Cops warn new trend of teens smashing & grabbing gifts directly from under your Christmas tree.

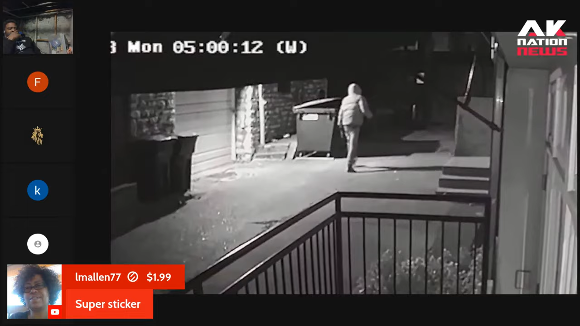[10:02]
When we hear this news, I feel like, oh, my God. That's great news to us because this is relatively safe. Wow, look at this sun, man, just walking through there with that gun out. Just so comfortable, man. Shit.